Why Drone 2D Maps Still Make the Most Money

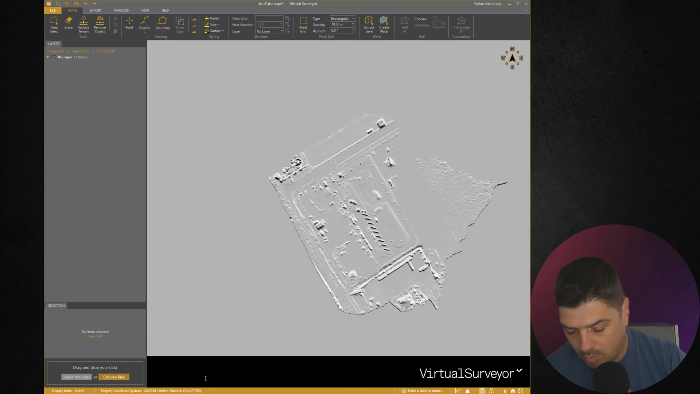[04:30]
and then you're going to need to put your own coordinate system, which in my case is the same 27700. This is the DSM, how it looks like.